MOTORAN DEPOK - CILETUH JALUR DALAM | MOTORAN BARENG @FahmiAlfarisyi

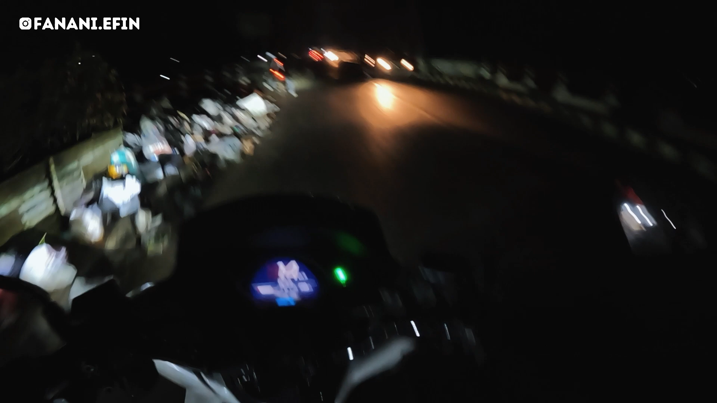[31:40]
Oke teman-teman, ini udah melewati jembatan. Kita tunggu yang lain di pom bensin aja.
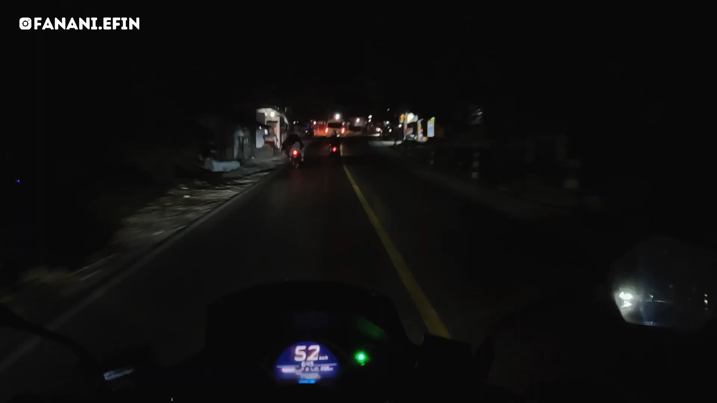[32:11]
Cari pom bensin, kayaknya pom bensin itu di kota deh teman-teman. Semoga aja ketemu pom bensin besar di arah Cibadak teman-teman. Kita nggak ikut itu ya, apa namanya, ambulan, karena belakang juga ramai rombongan. Saya di depan kebetulan tahan di 50 aja speed.
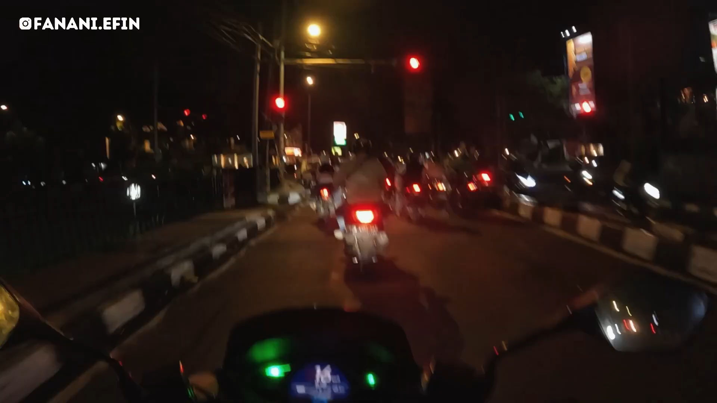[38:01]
Kita ambil kiri masuk Jalan Pajajaran. Langsung tembus Raya Bogor, kayak enak tadi lewat yang sebelah sana.